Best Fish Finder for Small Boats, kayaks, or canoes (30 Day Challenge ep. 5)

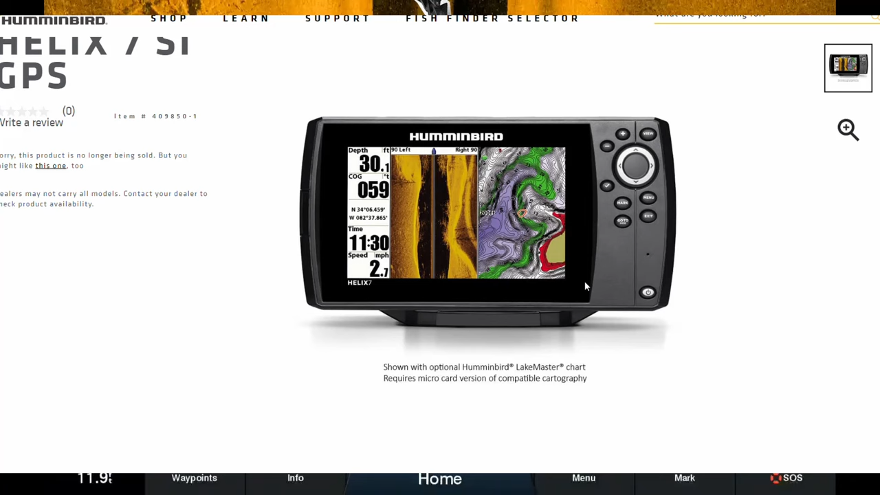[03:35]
On screen: depth 30.1 ft, speed 2.7 mph
The Humminbird screens, they're not touchscreen. Same with the Garmin Striker units, they're just regular thumbtabs, but they are solid units.
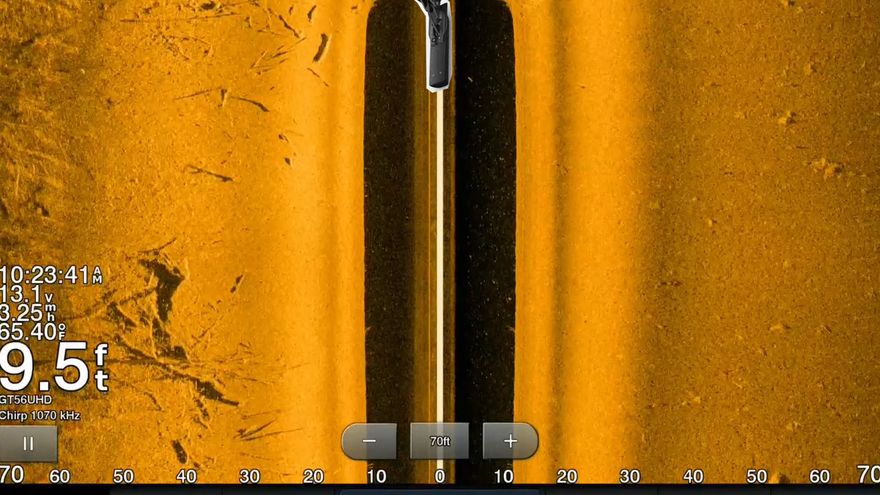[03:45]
On screen: depth 9.5 ft, water 65.40°F
It's got the basic side imaging, down imaging, and 2D sonar, and again, it does have built-in mapping.
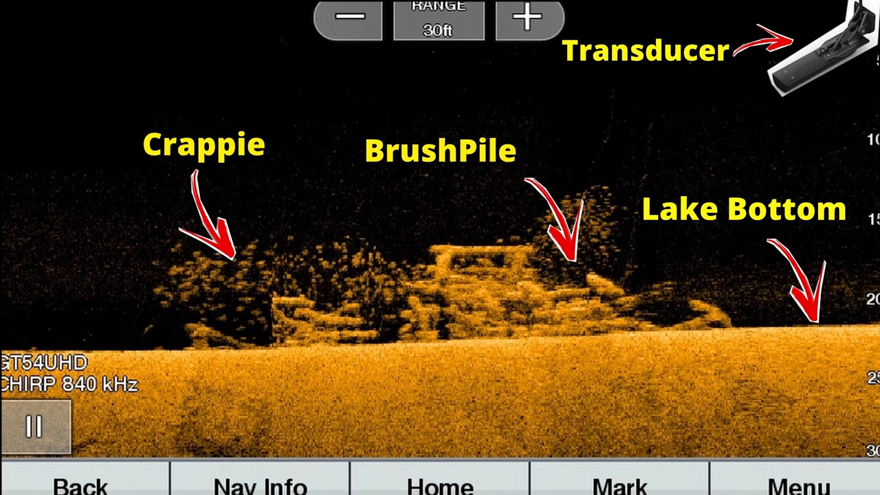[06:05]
You can still find your brush piles, find your rock piles, find your weed edges. And again, these units have side imaging. All these units I mentioned have side imaging. I cannot stress this enough. If you're going to spend hundreds of dollars on a sonar unit, make sure it has a side imaging capability at the very least.
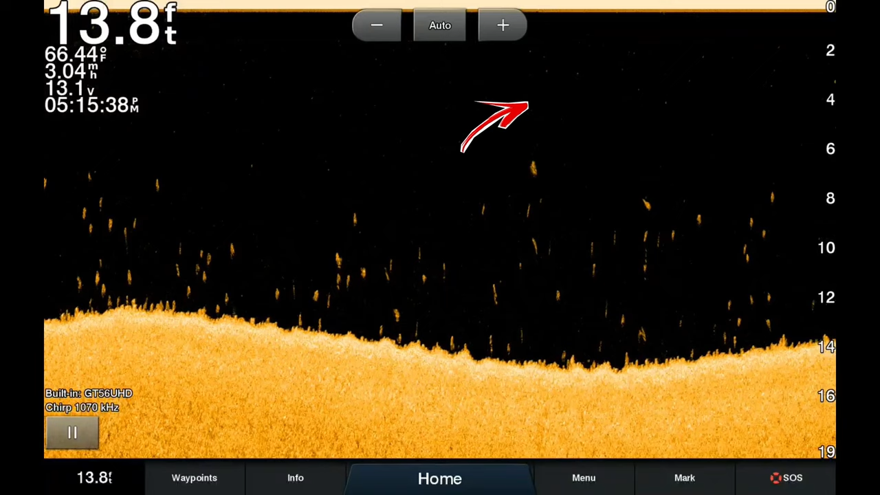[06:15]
On screen: depth 13.8 ft, water 66.44°F, speed 3.04 mph
But Lowrance offers a great lineup with the Hook Reveal Series. Just make sure it says Triple Shot. This actually brings me to the point of making sure these units, if you're going to shop on the used marketplace, make sure you understand what the letters on these units are. So on the Humminbird Series, if it says SI, that stands for side imaging.
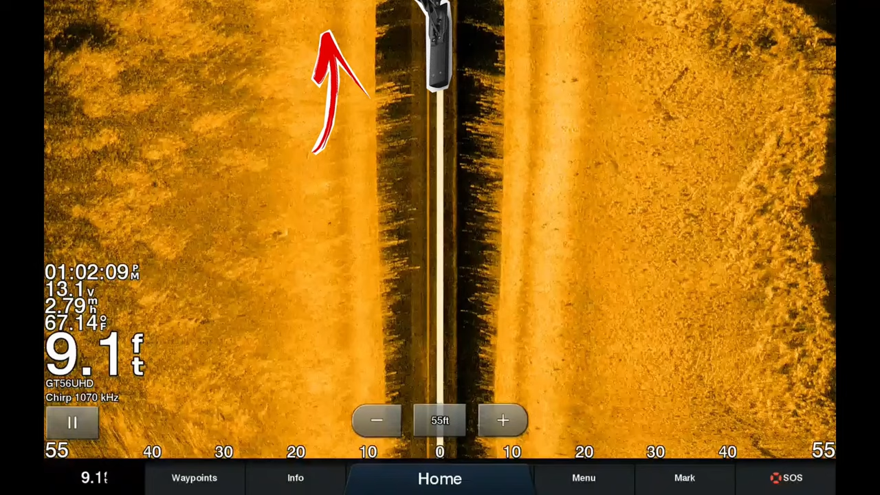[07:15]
On screen: depth 9.1 ft, water 67.14°F
You guys see me use side imaging on a lot of my how to find crappie videos,
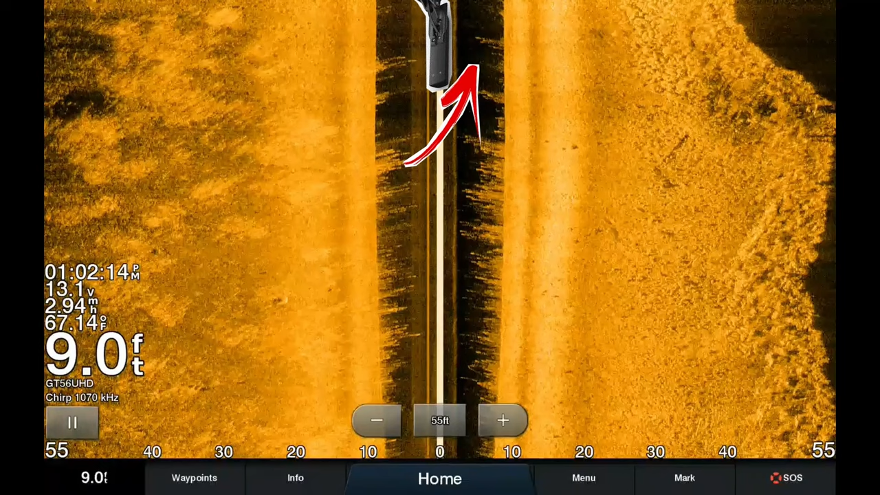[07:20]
On screen: depth 9.0 ft, water 67.14°F
and you're just able to cover so much more water with side imaging versus down imaging or 2D sonar.
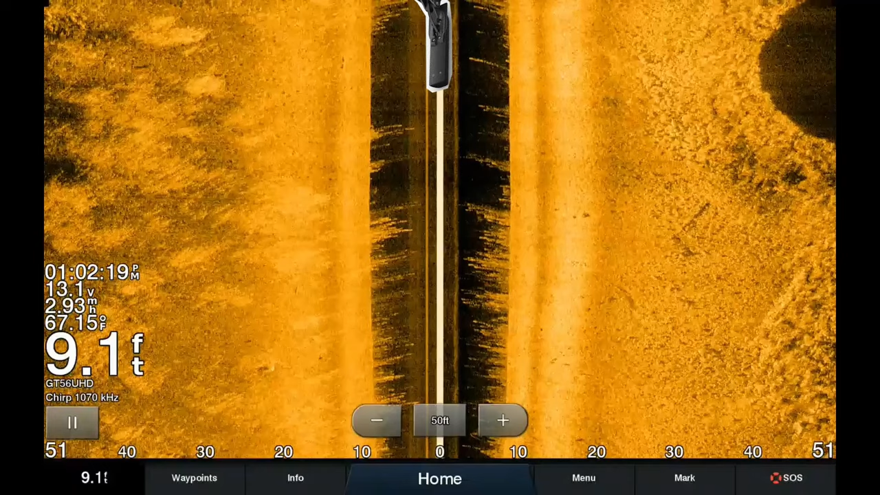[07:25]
On screen: depth 9.1 ft, water 67.15°F
The one, people ask me about these little four inch screens that are basically the size of your cell phone. Do not buy those. I know they're like 150 to 250 bucks, and maybe that's all you can afford. I would I would encourage you to look on the used marketplace for an older unit, four or five years old, and maybe you can get it for 200 bucks. These four inch screens that only have 2D sonar or down scan, they're not really going to do you much good, to be perfectly honest. Unless you're fishing a 10 acre pond and you can cover the whole pond in less than a morning,